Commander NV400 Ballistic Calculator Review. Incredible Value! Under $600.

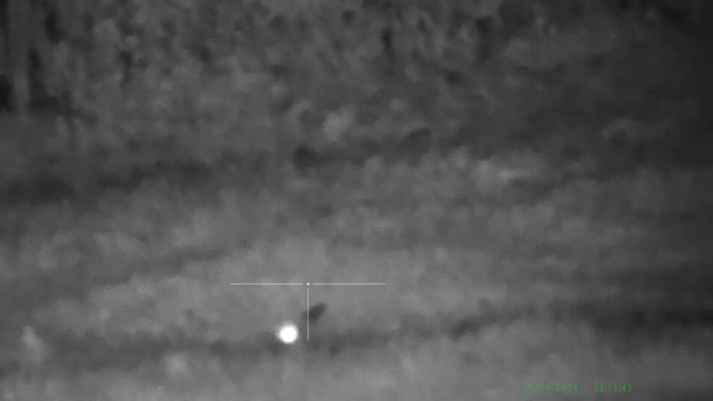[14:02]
pellets at 519 feet per second.
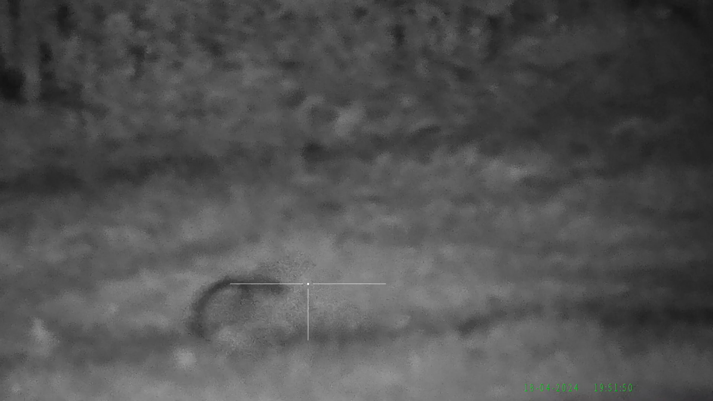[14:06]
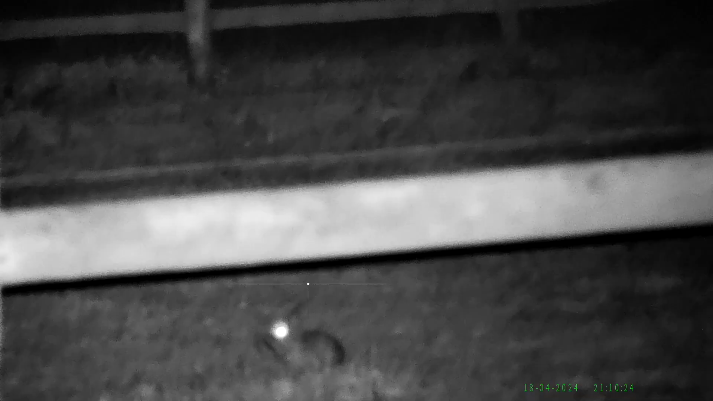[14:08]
Zeroed at 30 yards,
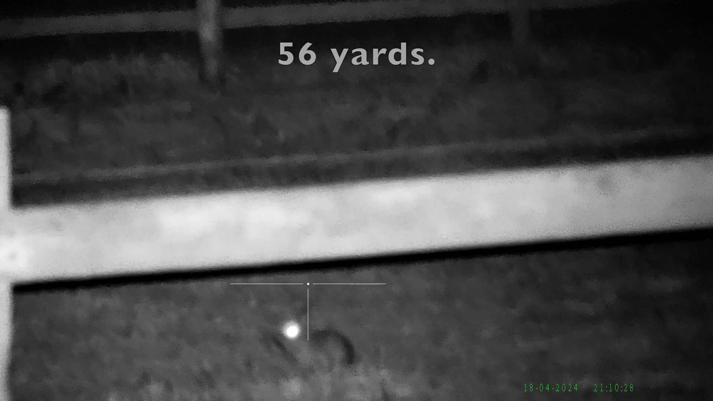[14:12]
you can literally see the rainbow-like arc of these slow pellets